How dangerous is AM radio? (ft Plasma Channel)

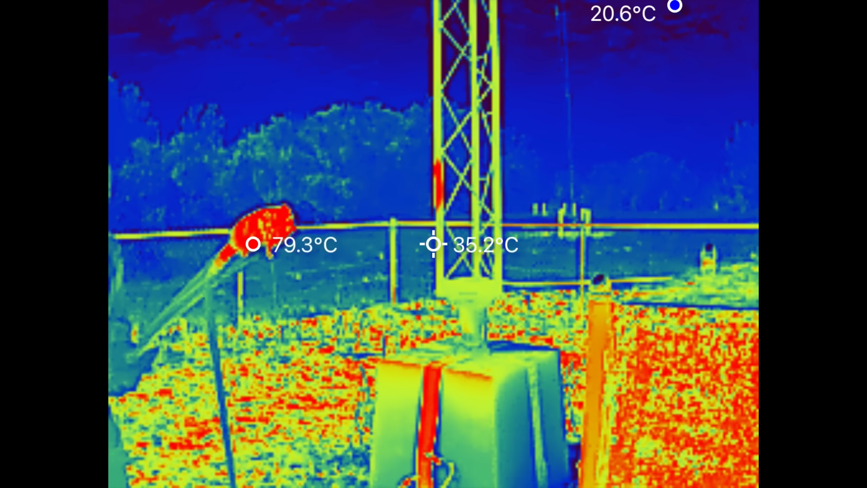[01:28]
So there's the hot dog. 83 degrees. So the whole thing is pretty hot. I'd say it's... Oh, is it? That one we did a long time. Oh, I smell it. Oh, that's disgusting.
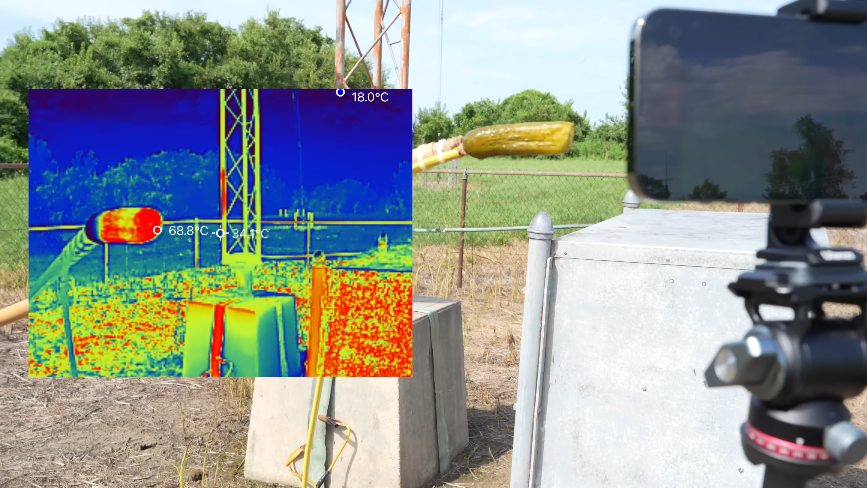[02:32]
On screen: max 68.8°C
It's 70. It's still hot. So it was heating up for sure, but it just wasn't, it wasn't making sound. Interesting. I wonder if the hot dog is so much better.
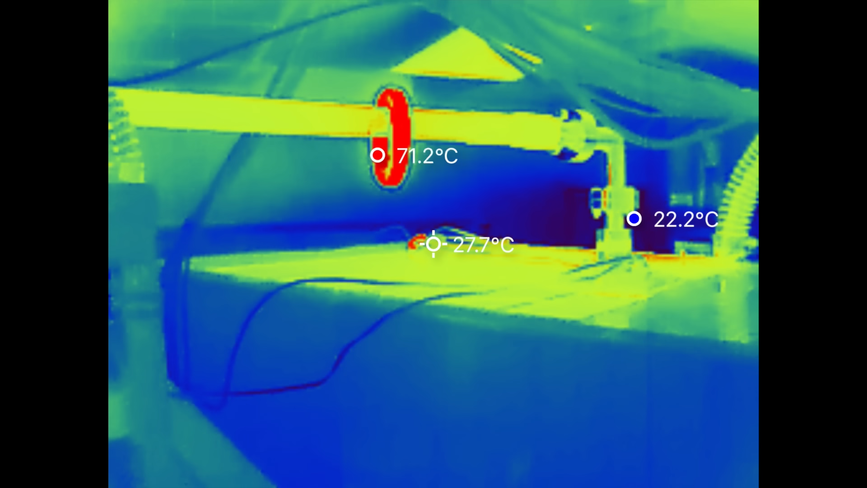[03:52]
And if it's any indication of the power going through all this equipment, here's a thermal image of the main RF feed line, and here's the inside of the phaser.
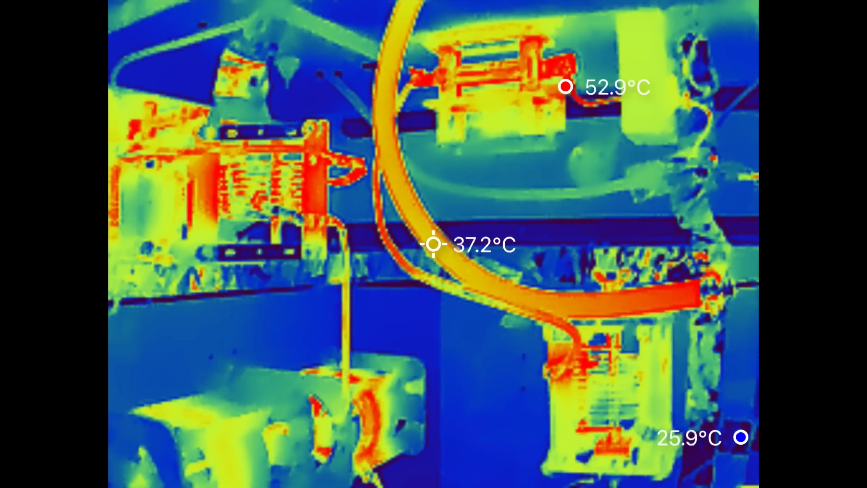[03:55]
On screen: spot 37.2°C
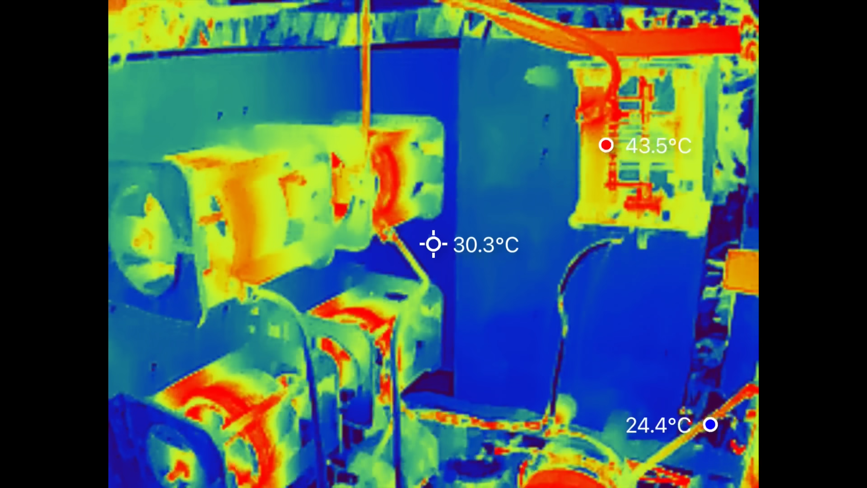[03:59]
On screen: spot 30.3°C
All this equipment is handling thousands of watts of RF, and tuning it to get the best AM signal. Now, why did that pickle get so quiet? Son, why have you done this to us?
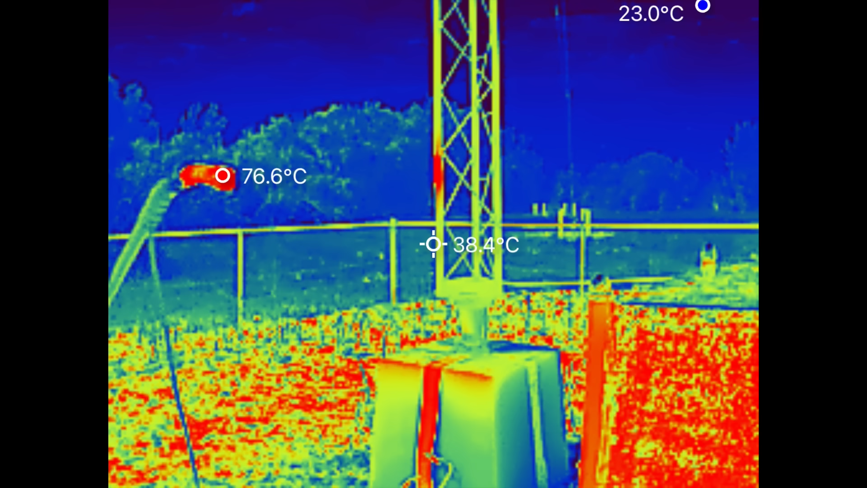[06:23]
75. It's, it's colder than the, uh, gherkin.
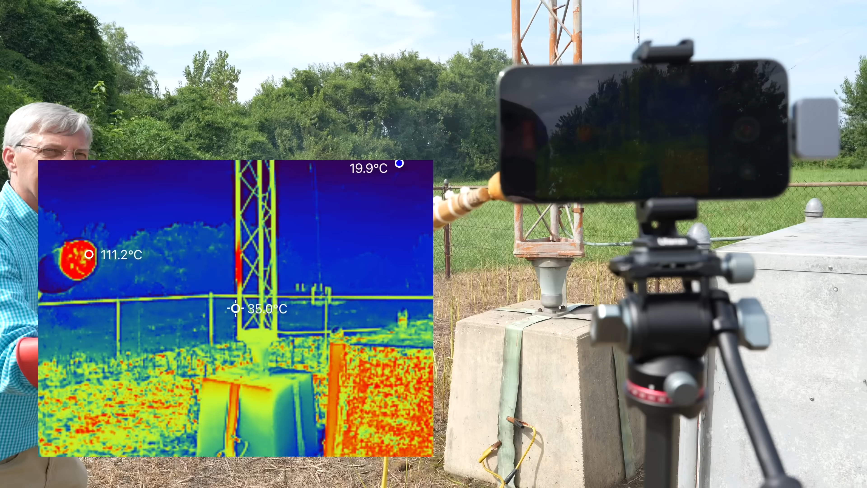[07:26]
Here, get the thermal. 110. That was the hottest so far. Okay. It's coming down. I don't think you want to touch that.
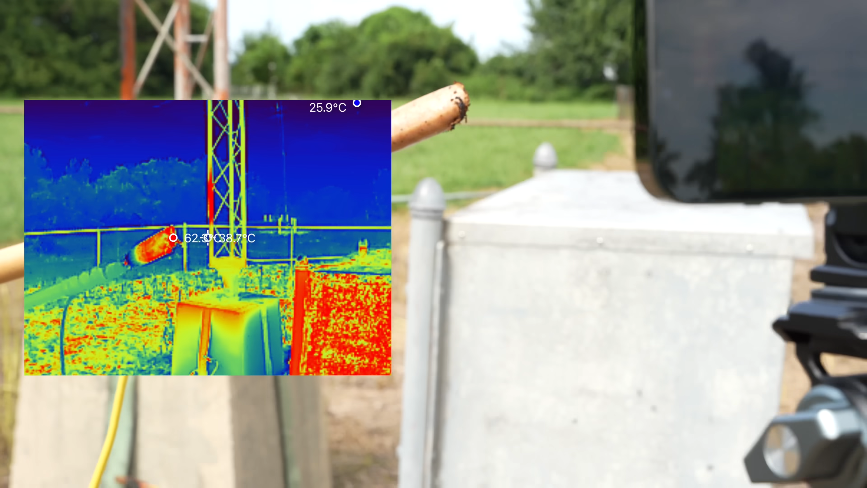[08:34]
That was smooth. 65. That one literally, I think I could have burned it. 65. I think this one let more current go through it and not into it. We were basically turning meat into plasma speakers.
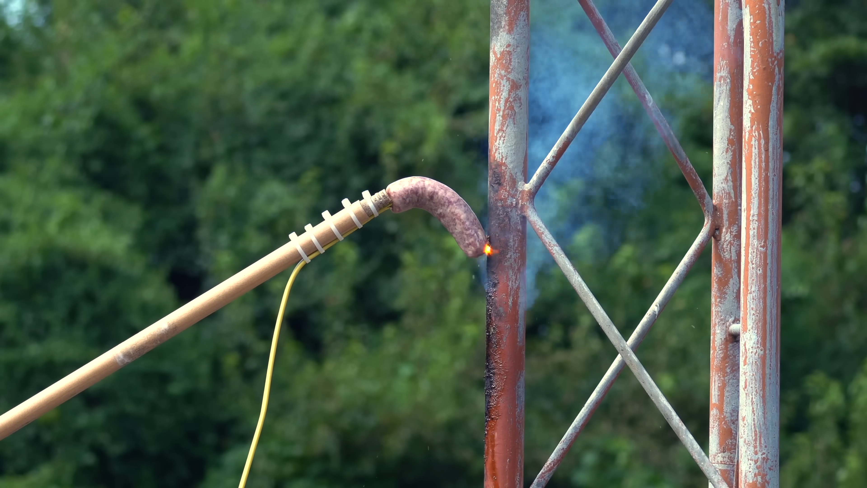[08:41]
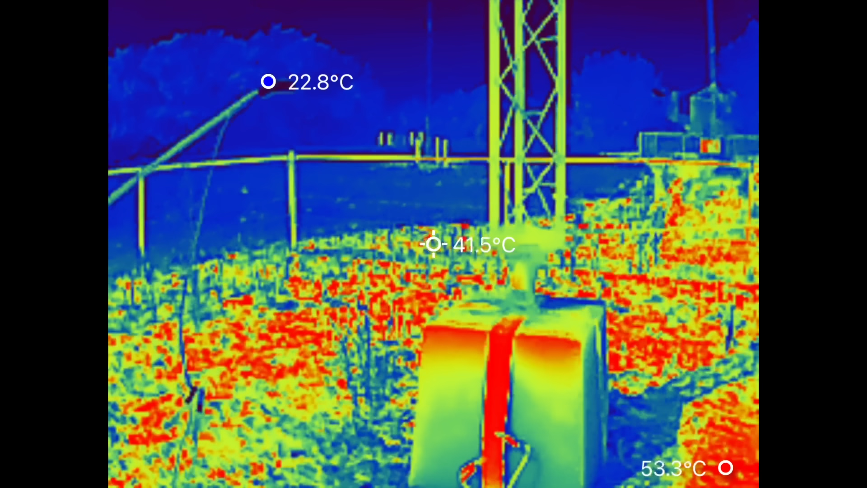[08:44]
On screen: spot 41.5°C, max 53.3°C
But what if we hold a hot dog right up to the tower, but we don't touch it? Is that enough to cook it? Okay. So this is the hot dog right now. It's 20, about 20 degrees Celsius, a little over that.
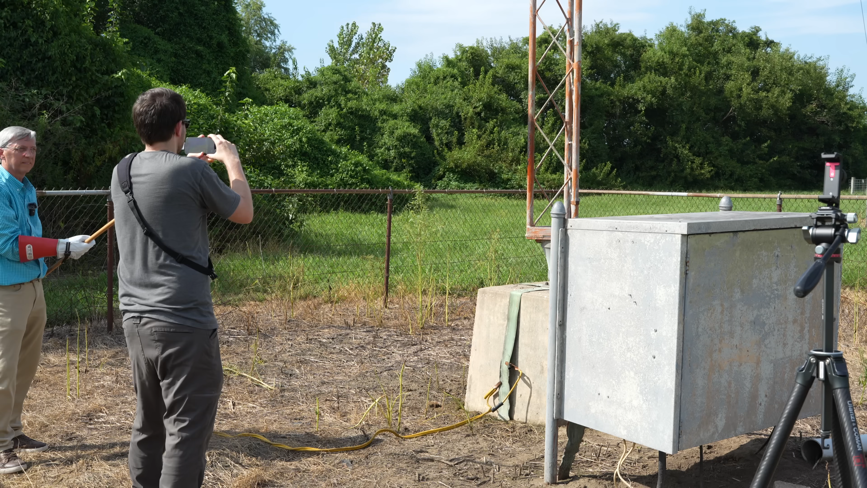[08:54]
So bring it up closer to the tower. Okay. And I want to see if it heats up. I'm going to be just parallel, right? It's like parallel. So just hold it there.
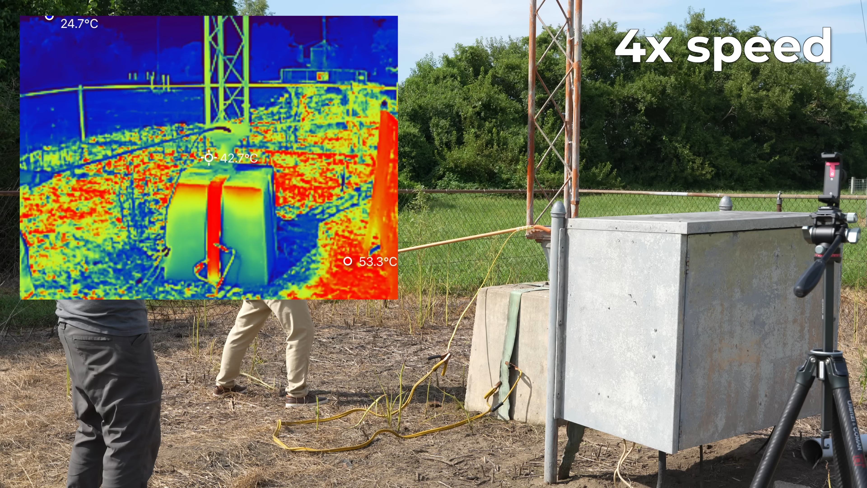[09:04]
On screen: spot 42.7°C, max 53.3°C, min 24.7°C
Okay. 10, 9, 8, 7, 6, 5, 4, 3, 2. There. Just to prove it was hot. That spot will be hot. Okay. So it's 23. It warmed up three degrees Celsius.
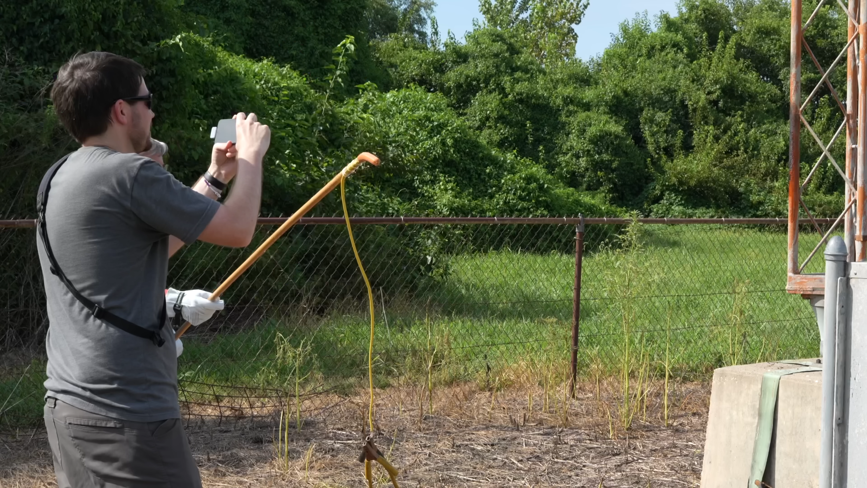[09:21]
Yeah, that might have been the spark. Tiny bit that spark, but just hit it really quick on the spark and see if it gets any hotter than that.
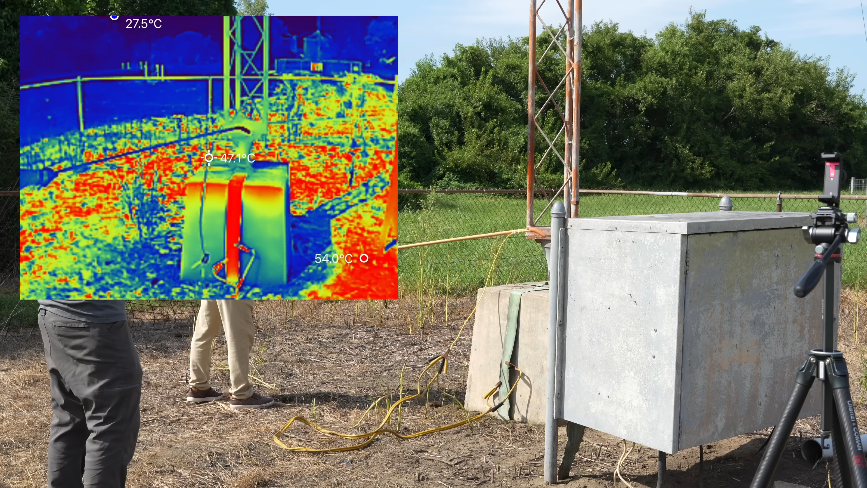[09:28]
On screen: max 54.0°C, min 27.5°C
Okay. Yeah, now it's 26. So I don't think it heats up.